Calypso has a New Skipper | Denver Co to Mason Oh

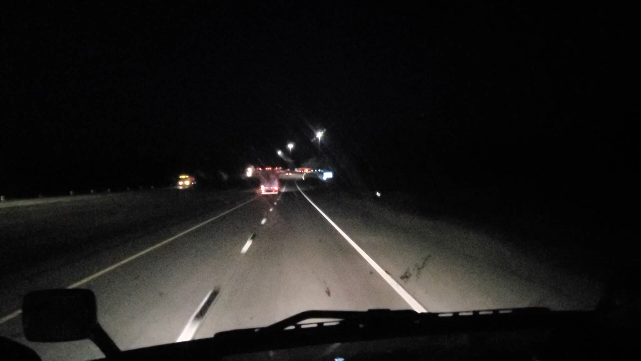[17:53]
So I hope I'm gonna get lucky here. I usually never stop this late at night. It's, what is it, 9 o'clock at night. So I'm hoping there's at least one spot for me. Fingers crossed. Oh yeah, I think we're good. Let's see, is that guy leaving?
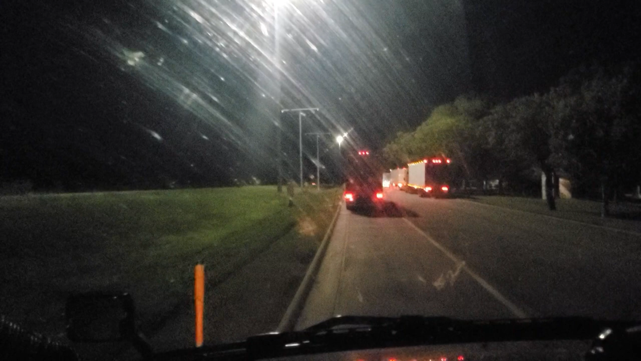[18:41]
But that's okay. At least I got a spot. That's all I care about. There's actually a few spots left, so that's good.
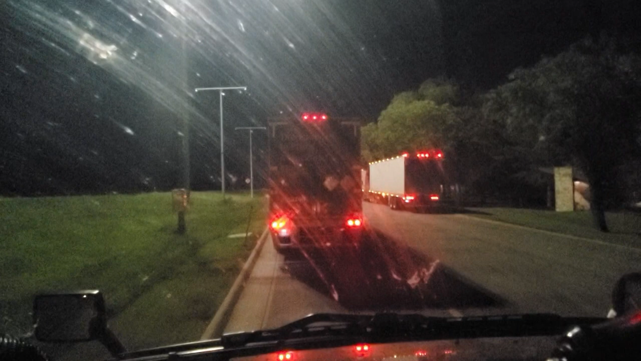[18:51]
My window is dirty. You can definitely tell it's bug season.